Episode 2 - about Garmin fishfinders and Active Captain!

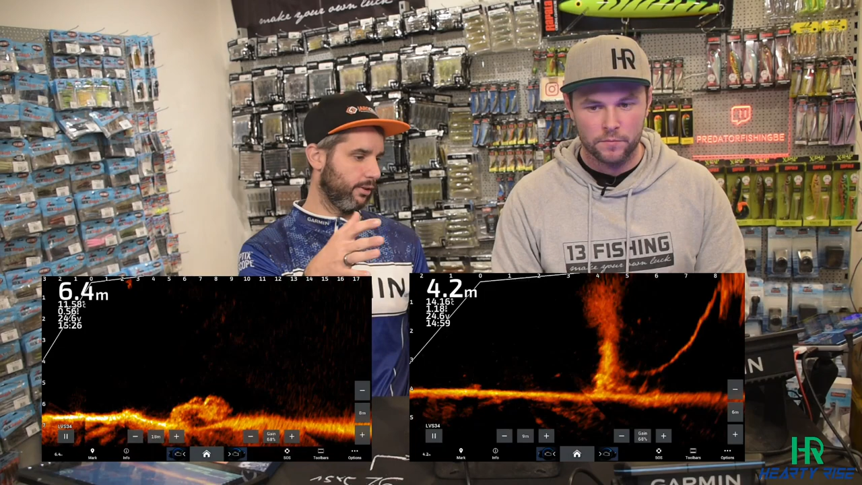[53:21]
Also, good to know, maybe you can connect always your smartphone with all series here, so you get notifications of your smartphone on your phone on your screen.
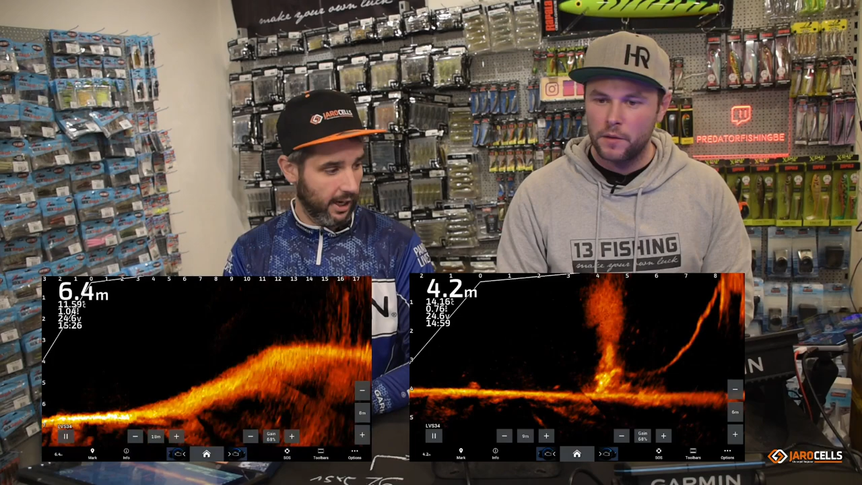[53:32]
It's really easy if you go fishing and your girlfriend is trying to reach you, so that you can answer that. Put it on. You can put it on screen mode. Indeed. So then next episode, we will talk about pelagic fishing.
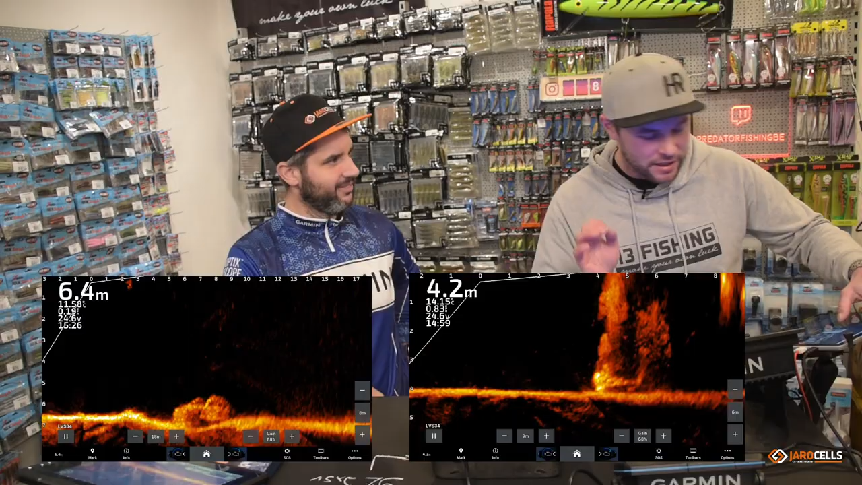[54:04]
So actually, here we are fishing also again, Hollands Diep. What do we see is Jeffrey is vertical fishing again. We are.
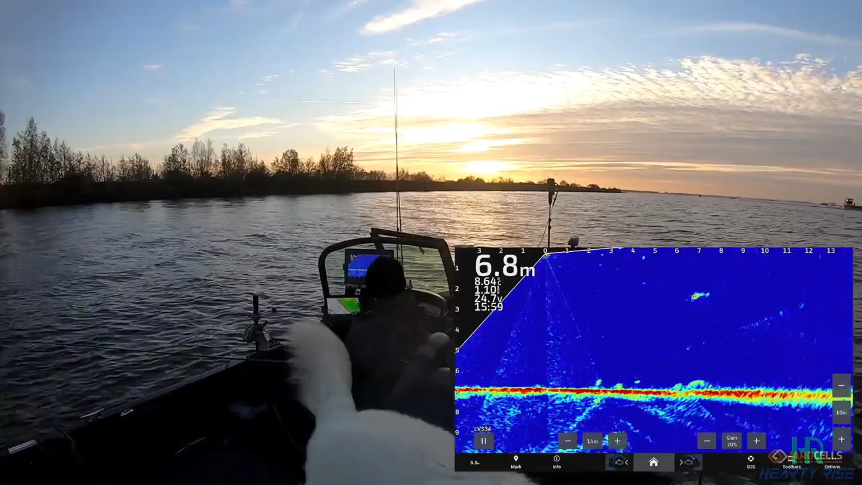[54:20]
On screen: depth 6.8 m
But what Jeffrey did not see was the big zander in the back, and I spotted it, and you can see my lure passing over its head now,
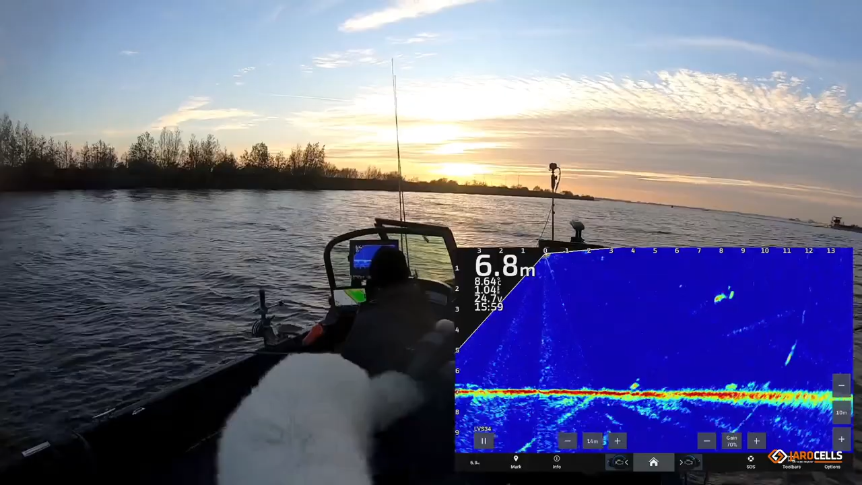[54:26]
On screen: depth 6.8 m
and it follows it, and bam, I have a big fish.
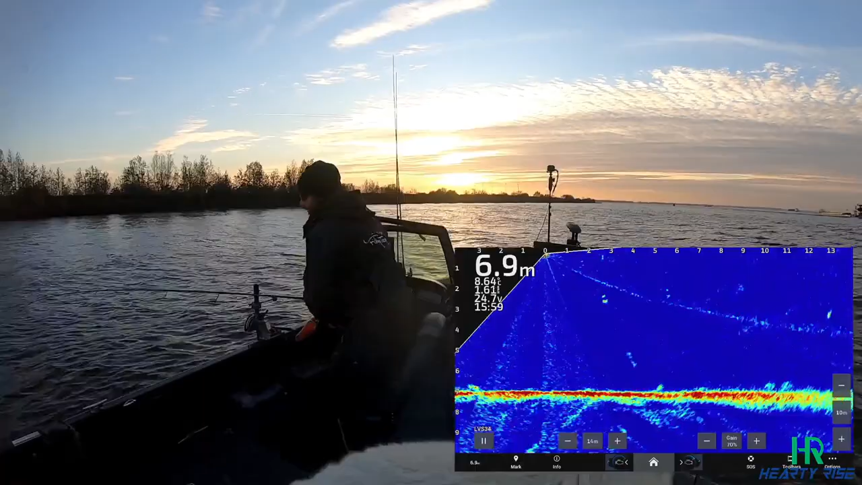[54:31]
On screen: depth 6.9 m
I'm also telling Jeffrey, big fish. Yeah, I just had to grab the net for him.
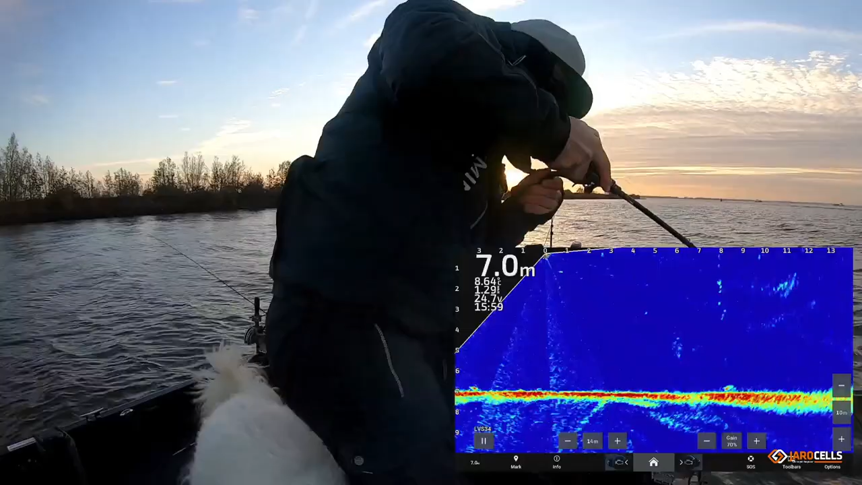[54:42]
On screen: depth 7.0 m
keep focused on the screen, on the depth you are fishing.
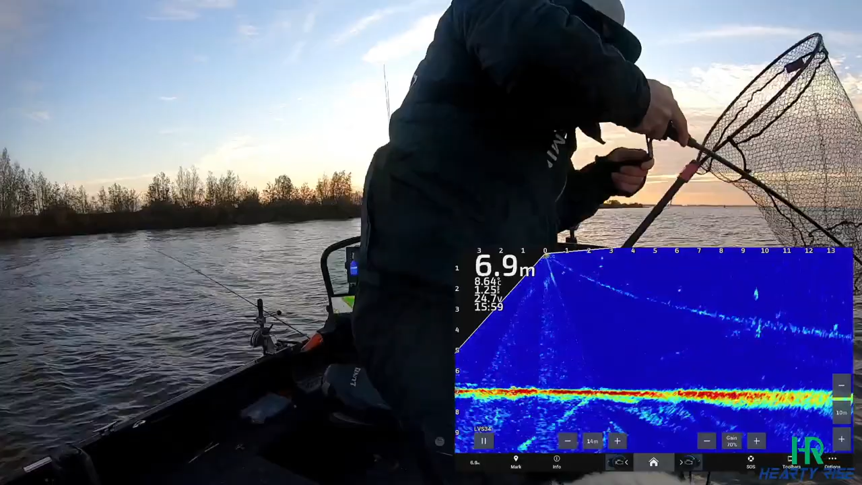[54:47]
On screen: depth 6.9 m
Peter was luckily paying attention and saw a little bit higher up a nice fish, and so we caught a nice extra Xander.
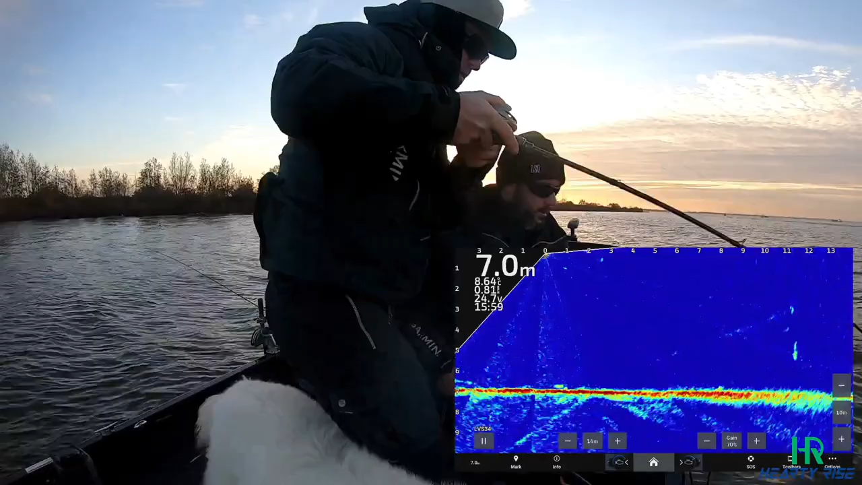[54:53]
On screen: depth 7.0 m
You can see the hearty rise top gun rod here in full action on this very nice Xander.